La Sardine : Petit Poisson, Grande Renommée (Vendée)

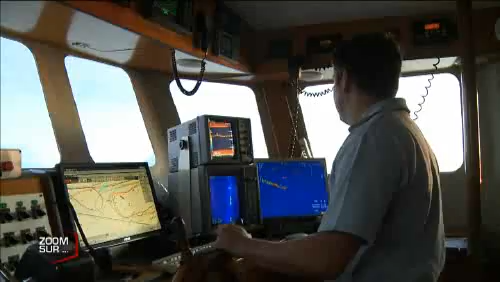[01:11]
Maintenant, il faut essayer de repasser dedans. On a essayé de retrouver les bandes sardines qu'on a vues avec le sonar. Il y a une belle tâche entre nous deux. On va voir que c'est une belle tâche.
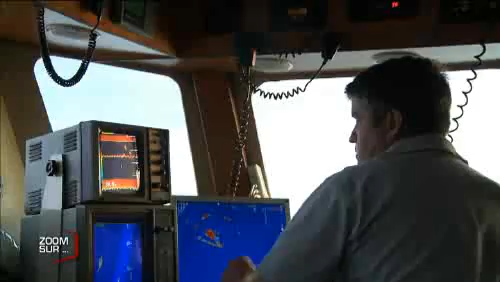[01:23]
Nous, on pêche à deux bateaux pour essayer d'englober la tâche, pour se faire passer les deux bateaux dans la tâche.
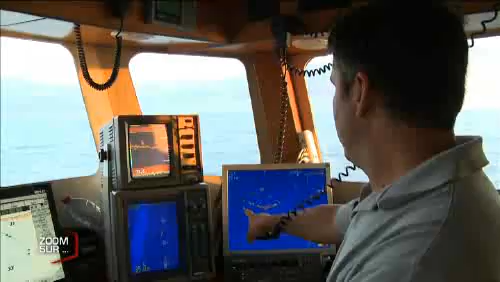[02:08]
Et le Yohan Jordan se trouve ici. Les tâches de sardines, il faut les faire passer dans le milieu. Grâce aux sondeurs, Patrice estime la présence de sardines entre 8 et 12 mètres de profondeur.
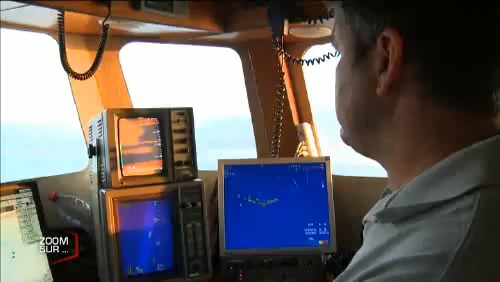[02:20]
Là, on a le fond. Là, on a le bas du chalut. Et là, on a l'ouverture du chalut. Le haut du chalut.
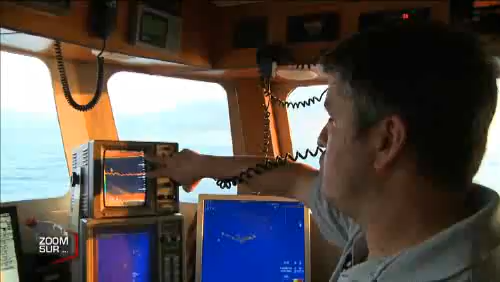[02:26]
Là, on a une ouverture de 18 mètres. Vis-à-vis du fond, on se trouve à peu près là. Tu vois ? Les chaluts passent ici, là.
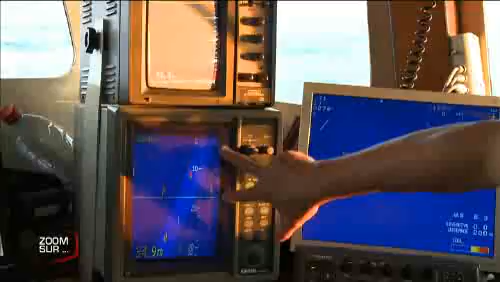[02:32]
Comme ça, là. On ratisse comme ça. Ça rentre profonde.